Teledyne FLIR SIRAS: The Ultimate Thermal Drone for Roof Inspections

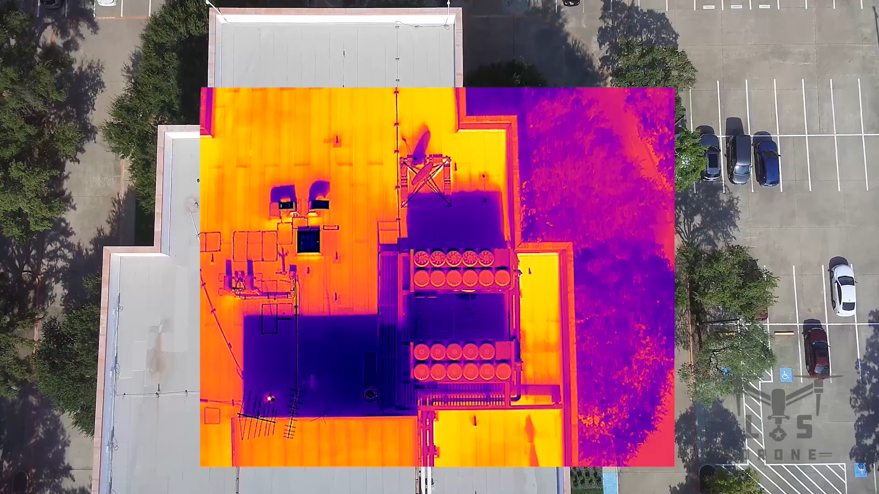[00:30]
Extended flight time and hot swappable batteries ensure you can keep your mission going without interruption,